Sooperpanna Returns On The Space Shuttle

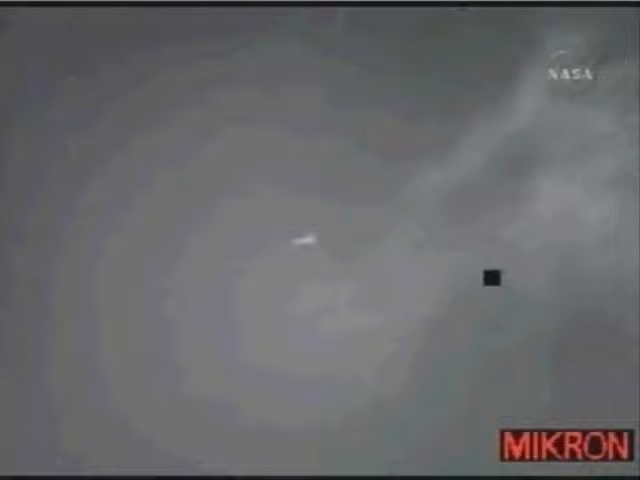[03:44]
Endeavour, on at the 90. Thanks, Jim. Altitude 18,000 feet, time to touchdown just under 2 minutes. Endeavour is still traveling 425 miles per hour,